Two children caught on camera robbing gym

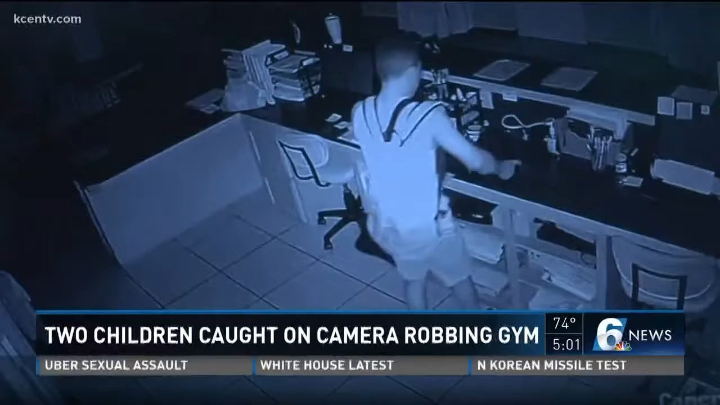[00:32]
At one point, you see one of the suspects notice he's being recorded and then try unsuccessfully to destroy the video monitor. Office manager Mandy Harris says the two boys got away with cash, clothes, keys to some company vans, and even says the pair stopped to eat some ice cream during the heist. Harris believes the suspects are between 8th and 11th grade and calls the whole situation disappointing. They ransacked, you know, they went through the lost and found, things like that.